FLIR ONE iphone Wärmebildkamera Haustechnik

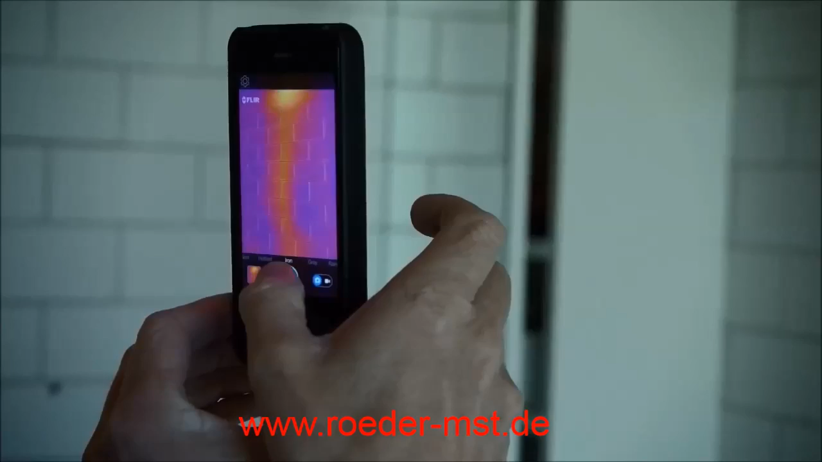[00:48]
So that we're looking at right there is the hot water coming into the faucet.